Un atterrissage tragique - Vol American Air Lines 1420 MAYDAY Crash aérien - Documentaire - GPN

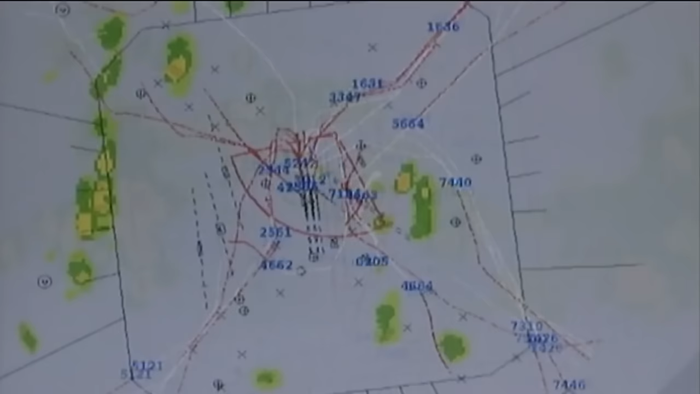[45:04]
Sur cette animation, les vols en phase d'atterrissage sont superposés avec les zones orageuses en jaune et en orange pour les plus violentes.